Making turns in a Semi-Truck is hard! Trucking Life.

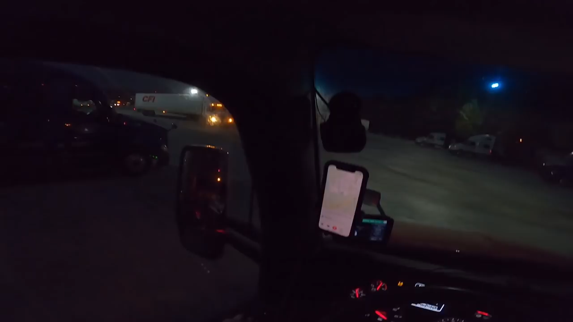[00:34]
It's basically Atlanta. So, yeah, we're going to file in behind this CFI and get up out of here and get down to a delivery.
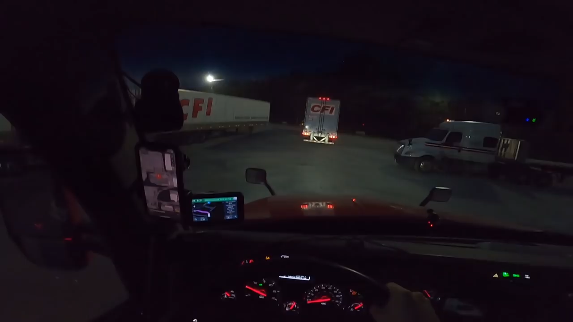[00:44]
It's a little bumpy here, so we got to go slow. I will put a picture up on screen here. If you look there, that is the place we're going to. It looks to be in a big distribution industrial area. No big deal. The docks are on the north side of the building. Shouldn't be hard or difficult at all. Looks pretty simple and straightforward, so I like that. Yeah, we need to go left here. We're not going left. We're following them, but I'm going left so then I can swing hard around this way.
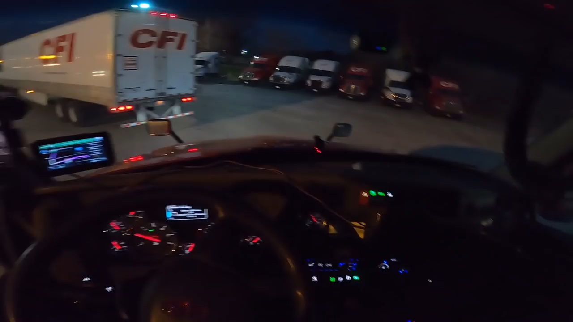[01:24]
You can only do one truck at a time, so I'm gonna have to get out and swipe my card as well, like these guys are doing,
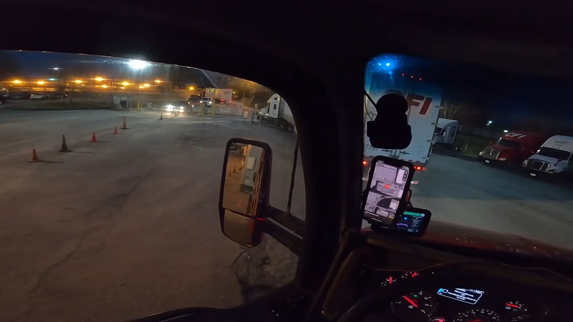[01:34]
just to get out of the door, or get out of the gate, get out of the door.
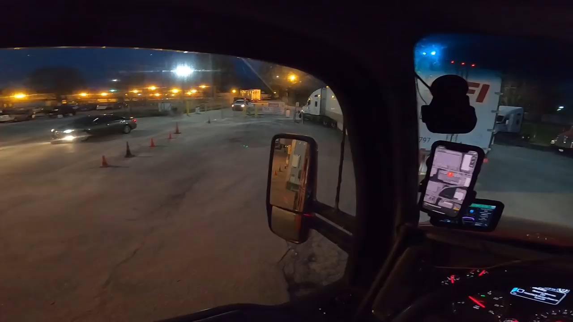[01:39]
There we go. Now he's going.
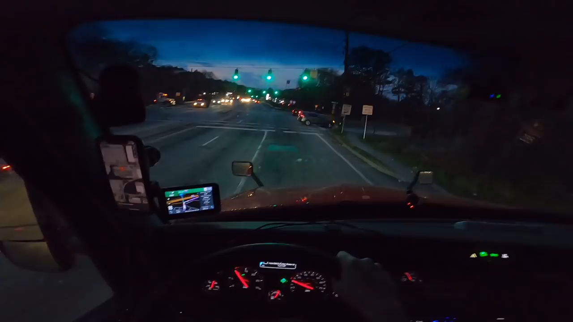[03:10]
Man, these cars do not care around here about the big truck. They do not. That big old pothole. Oh, I gotta go slow. Because I have to, I have to take this wide.